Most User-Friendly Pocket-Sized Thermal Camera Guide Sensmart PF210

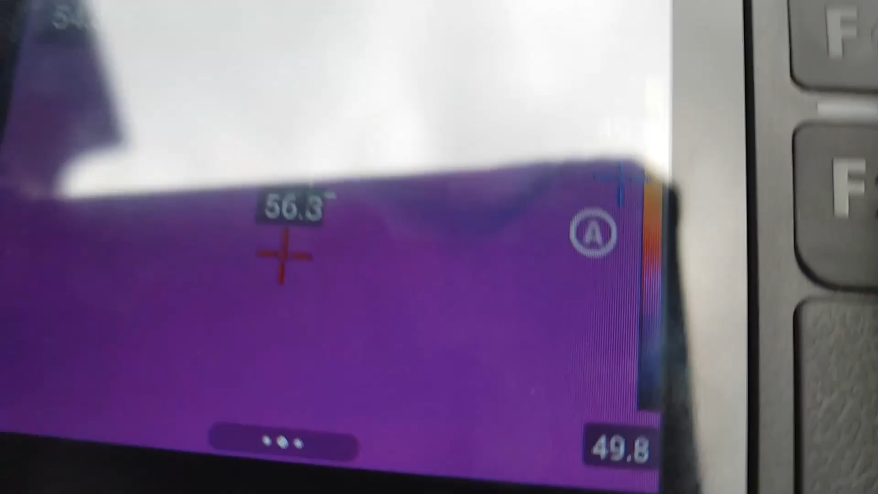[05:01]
cumbersome and you know involved so
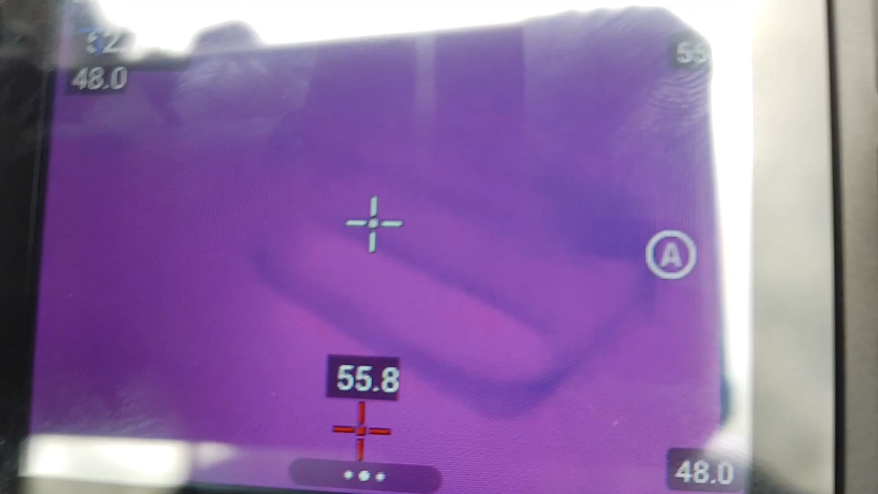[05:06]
now I'm gonna hit the f1 to calibrate as you can see us doing is it's you can hear that little tick
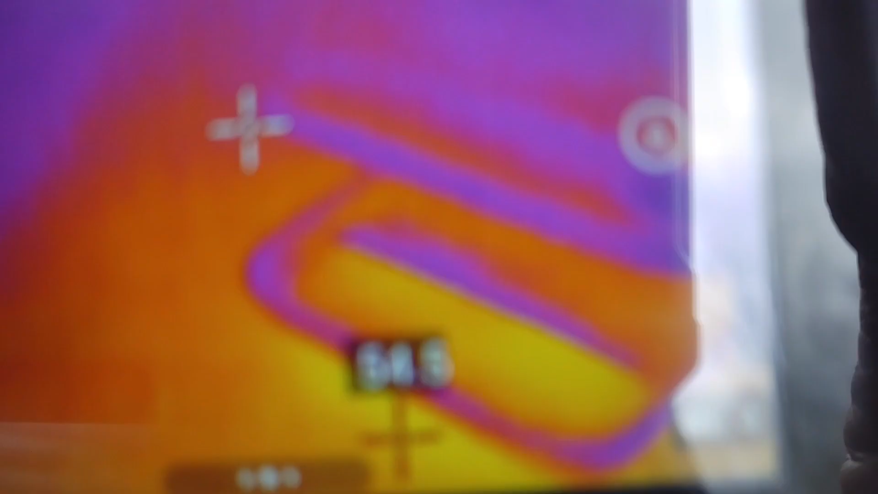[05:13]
that's just putting the shutter over the sensor for a split second and basically recalibrating
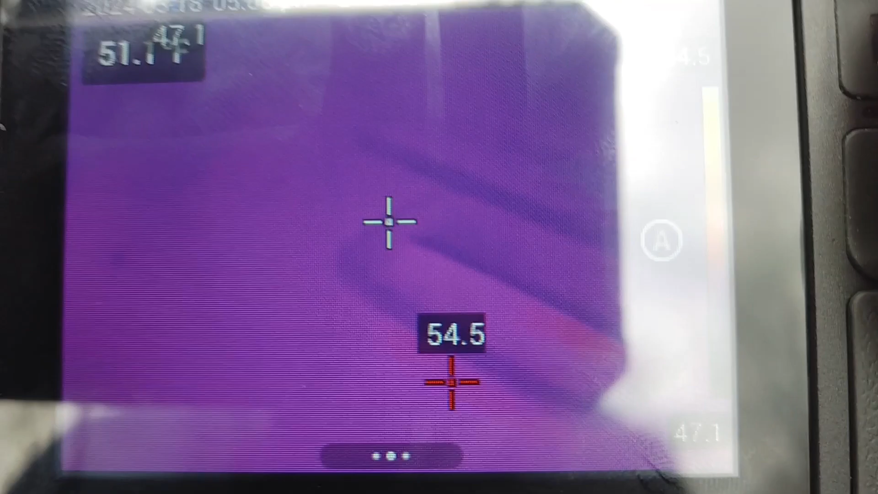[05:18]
the sensor okay once again we've got a bunch of options laser
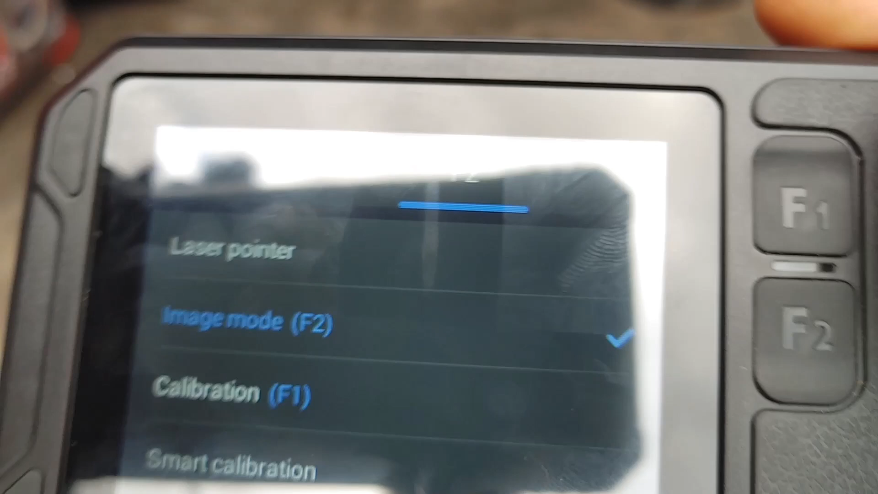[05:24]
pointers pretty cool so I like to change I'm gonna go ahead and select my
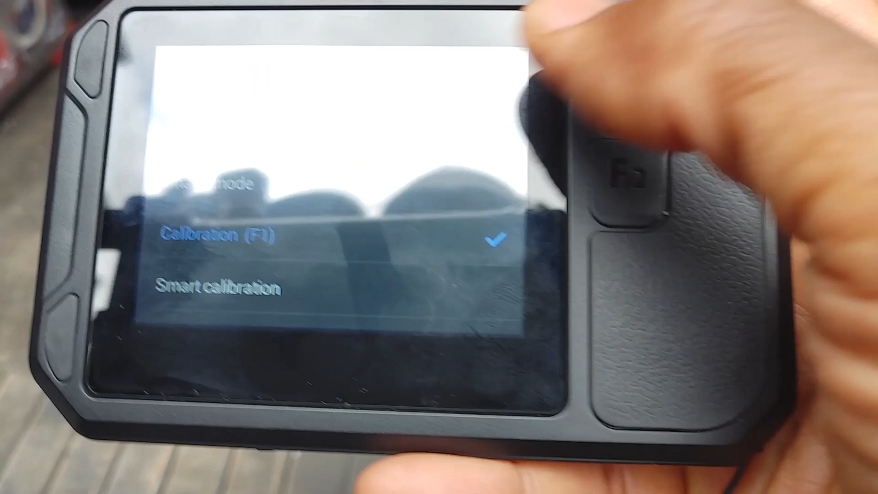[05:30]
f1 laser pointer once again hit the shutter to get back to now
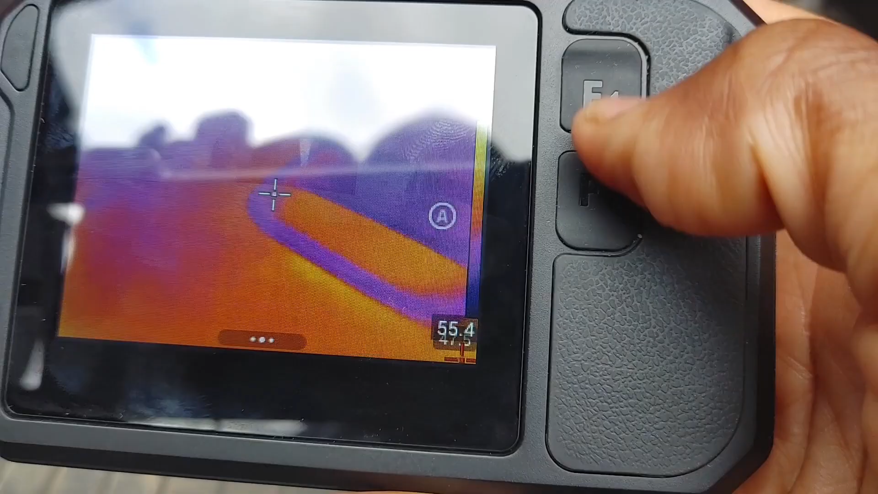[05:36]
if you see when I f1 I've got an actual laser distance measurement
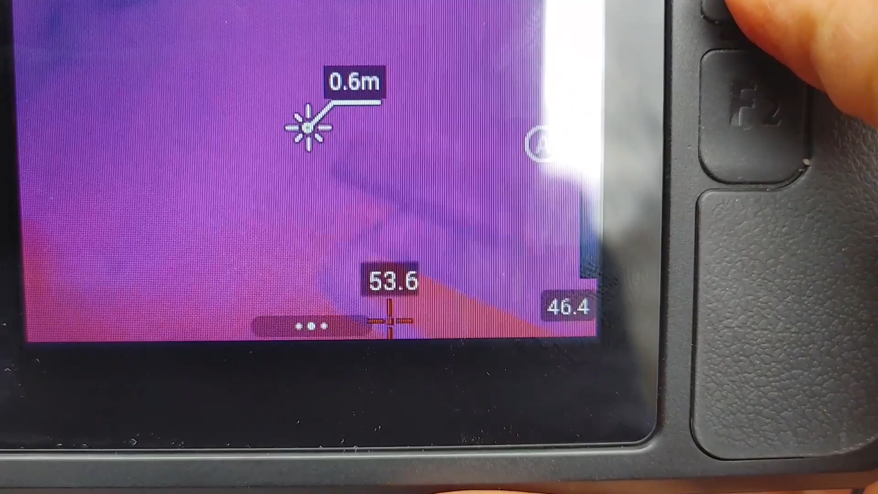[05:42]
device so I can actually if you see a little oh yeah I've got to go to visible light image here you'll
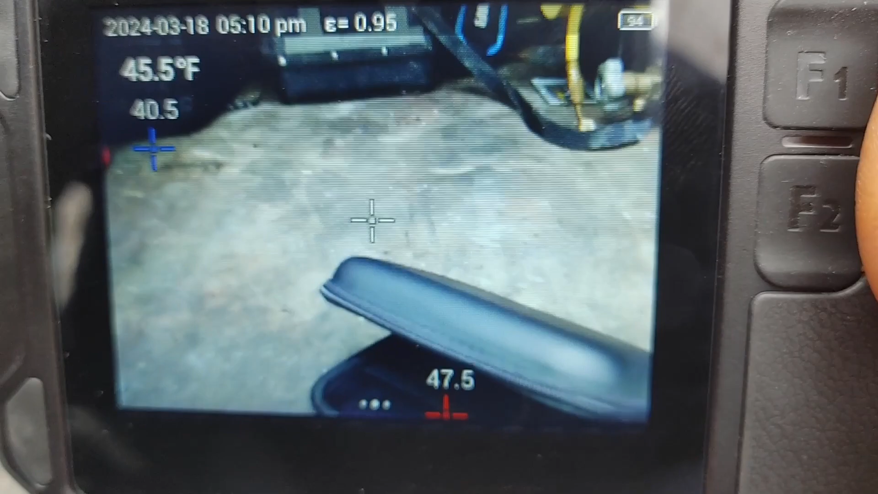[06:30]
not only that but now when I take a snapshot like such wait hold on since
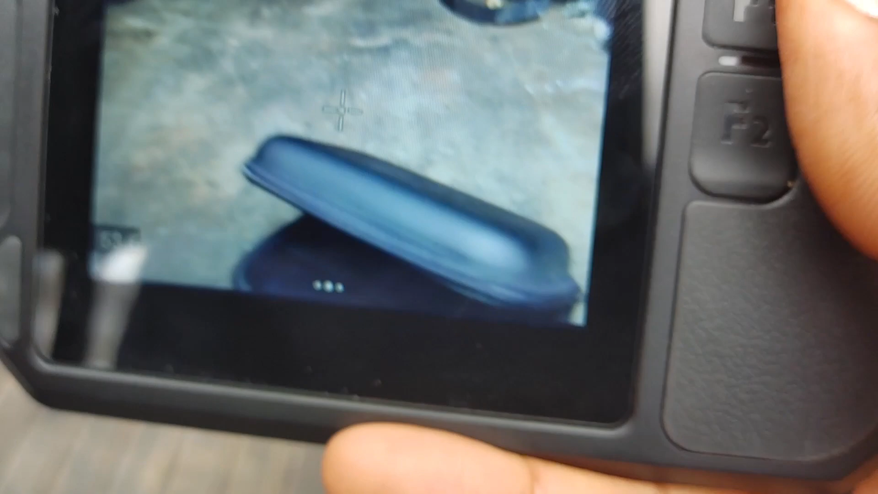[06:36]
smart calibration I'm gonna go back to you have to be in IR mode in order to do a smart
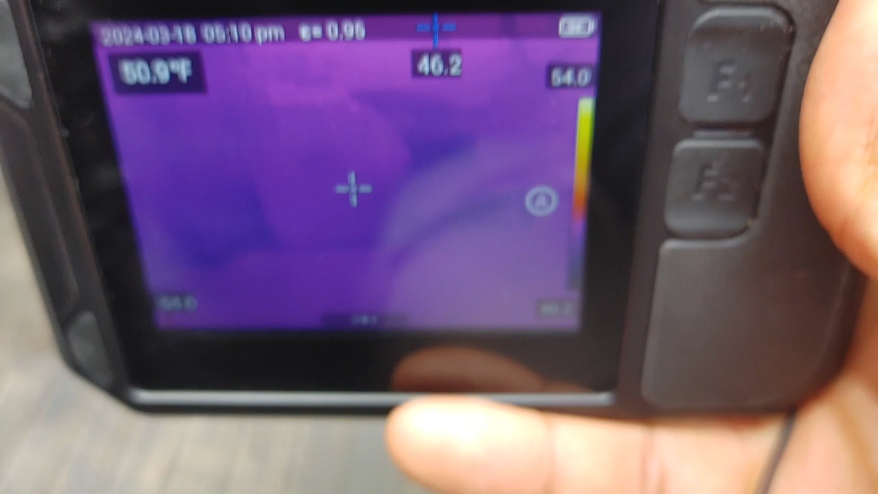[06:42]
image so I take that snapshot showing the distance away now if I hit
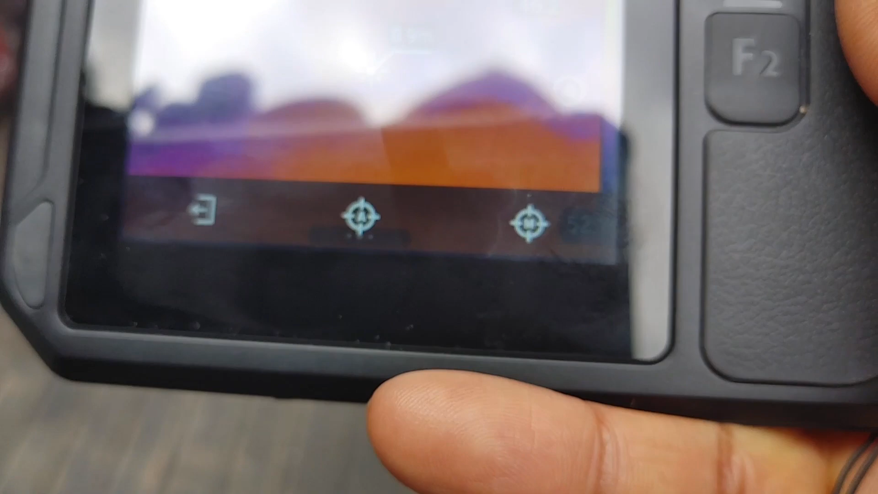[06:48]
this here auto capture watch this
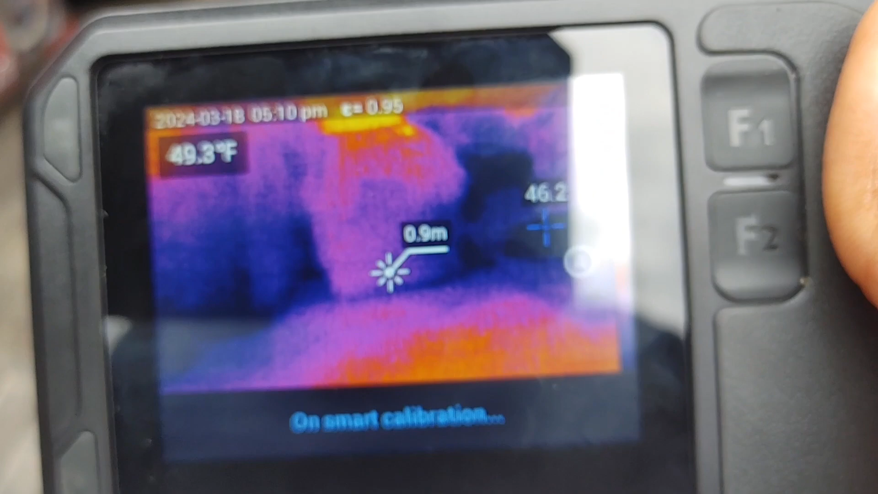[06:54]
it's kind of strange I mean it traces the hottest point so
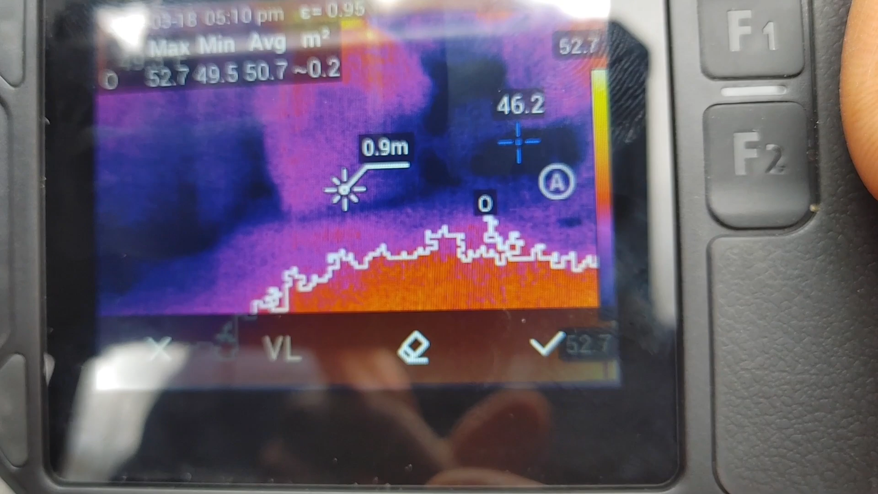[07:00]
like say there's a box a proper box it'll actually that that outline there you can erase it you
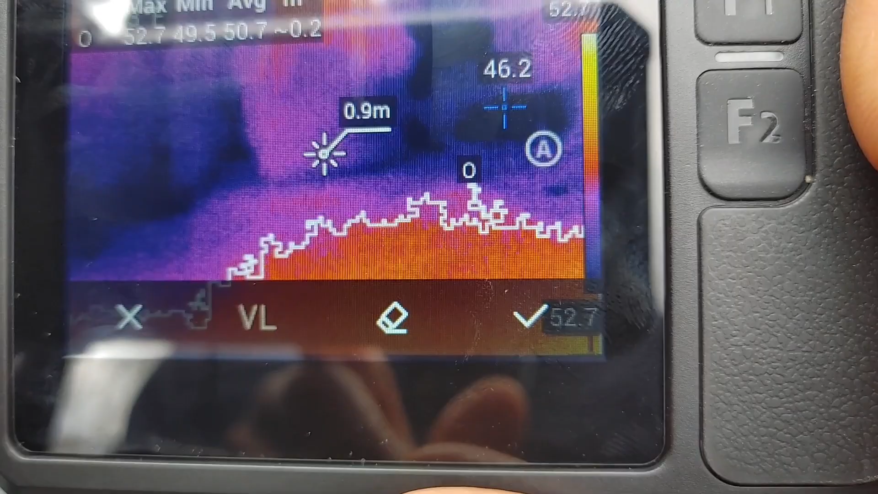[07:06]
can do your own custom so I can erase that and just do my own but